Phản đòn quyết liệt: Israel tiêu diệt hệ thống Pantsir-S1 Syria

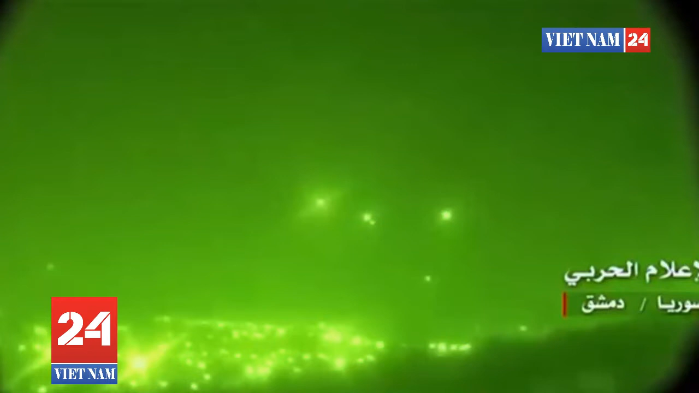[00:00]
Hệ thống Panzer S1 CD bị tiêu diệt, lộ diện vũ khí đặc biệt của Israel Quý vị tính giả thân mến, quân đội Israel vừa tung ra một đoạn video ngắn ghi lại cảnh lực lượng vũ trang nước này tiêu diệt thành công một hệ thống tên nữa
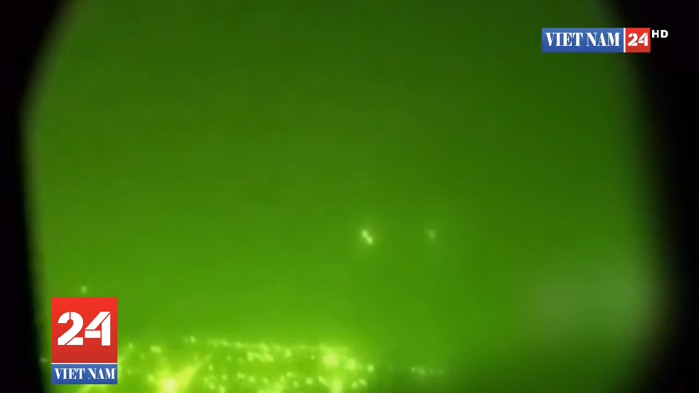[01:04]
km Thời gian làm việc trên không 6 giờ và có chức năng quay
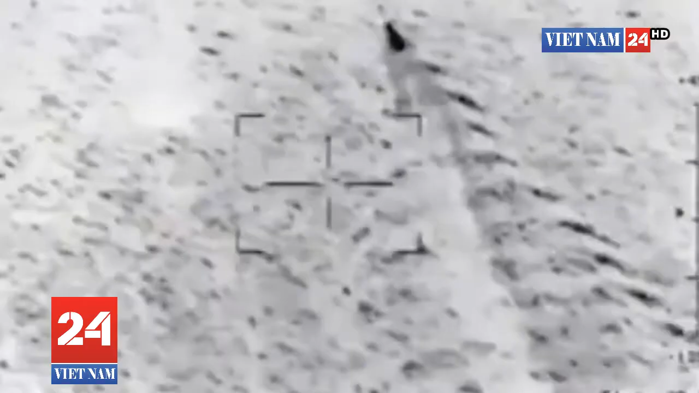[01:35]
tàu xuồng đang di chuyển hay cả trận địa hỏa lực lẫn công sự quân thù Bên cạnh đó còn có thông
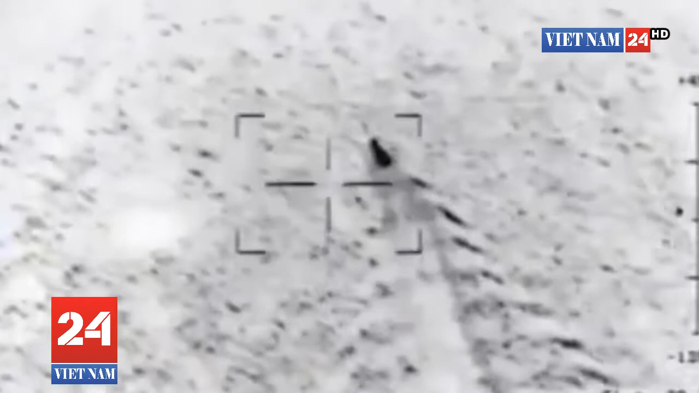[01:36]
tin cho rằng tổ hợp Pancia S-1 của Sidi khi đó đã bắn hết đạn và đang trên đường quay